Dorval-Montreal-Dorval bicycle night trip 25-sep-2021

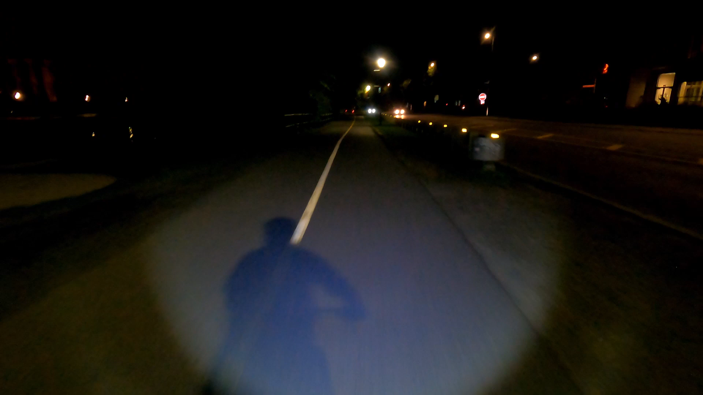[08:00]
Сейчас мы его переехали на другую сторону.
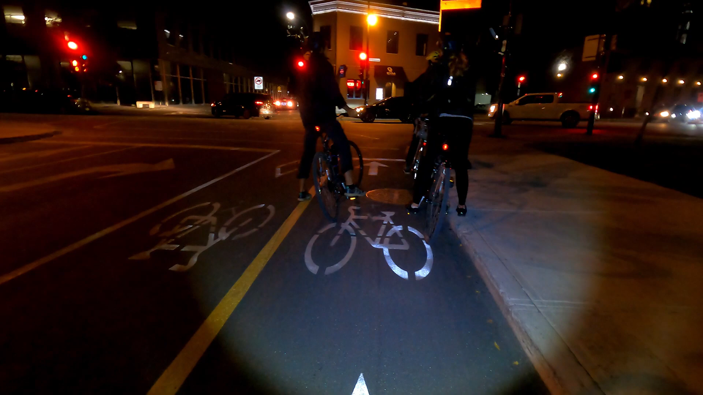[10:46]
Так, у нас какой-то здесь светофор наш. Не знаю нам куда. Чуть-чуть здесь запутались. Это мы уже, получается, едем по Монреалю. Где-то доезжаем.
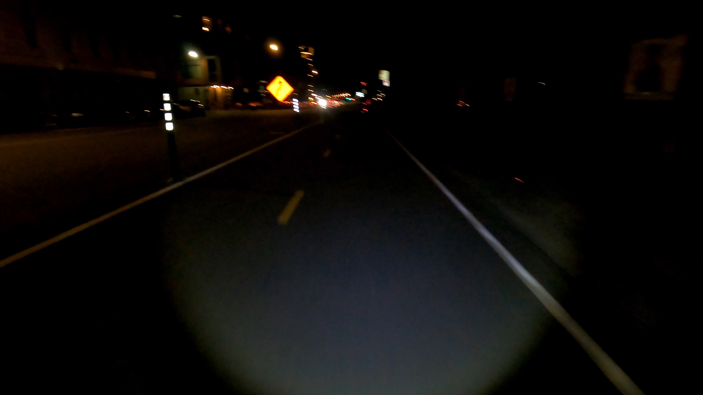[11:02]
Здесь до старого порта. Да, мы уже здесь.
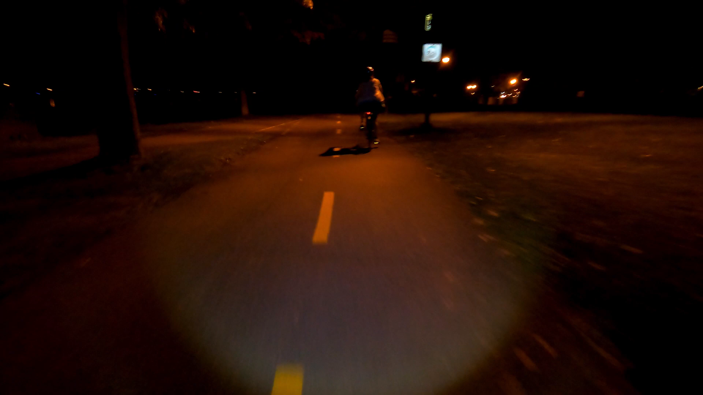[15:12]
Мы здесь, в Дарвале, в Лошине, катались на велосипедах давно. Не знаю сколько, еще Софийка маленькая была. Я в коляске ее возил. Вот, я не помню уже, были здесь фонари, не были. Там, где мы ехали, там были фонари, а здесь не помню. Ну, сейчас вот возвращаемся, такие фонари тут есть. Хоть не так часто, но все равно не полная такая тема.
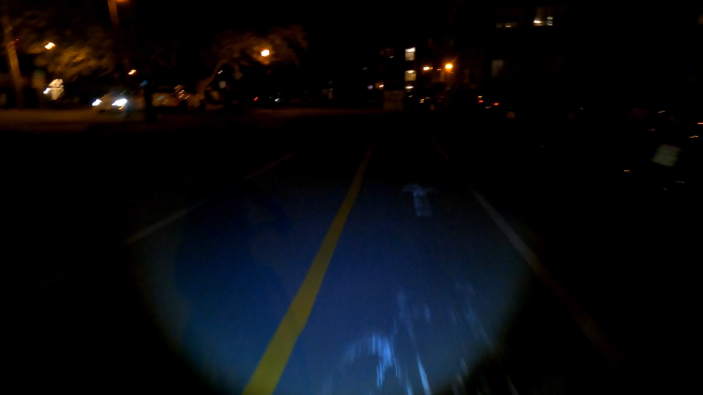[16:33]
Напугалась? Кто за мной едет, говорит. Да, мы выехали, тут маленький участок возле дороги идет.
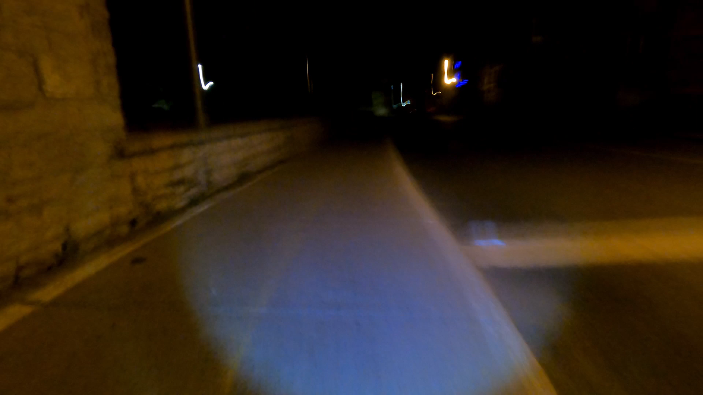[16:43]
Ни одной машины нет. Будто мы тут одни в городе, в Лошине. Едем с Наташей. Посмотреть, сворачиваем к речке. Буквально, я не знаю, 200 метров от дороги.
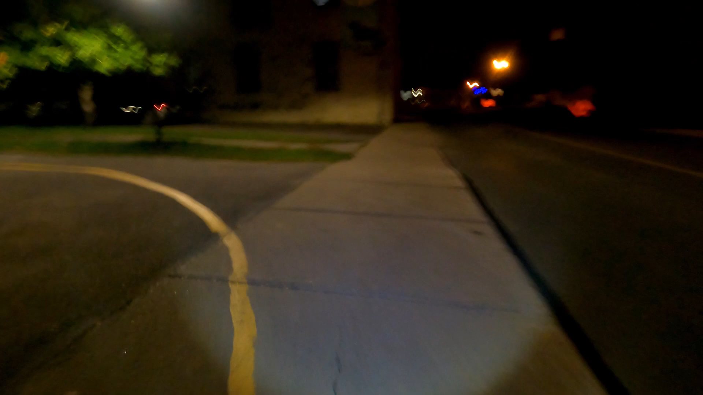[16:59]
Просто причал какой-то. Нельзя проехать у речки. Так они такой объезд сделали.
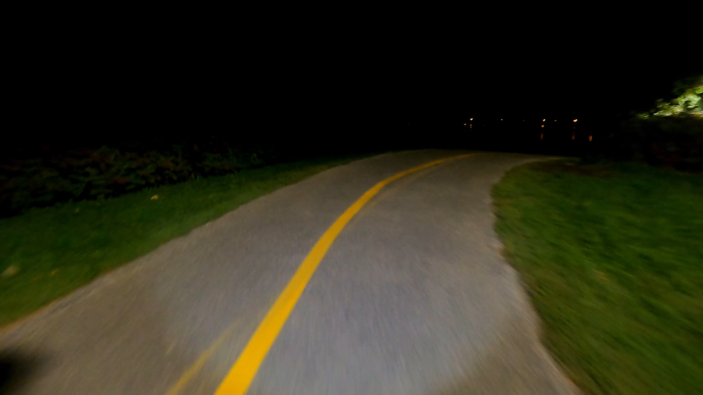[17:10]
Осторожно, Наташ, тут крутой спуск. О, тут зато иллюминации они именно не пожалели.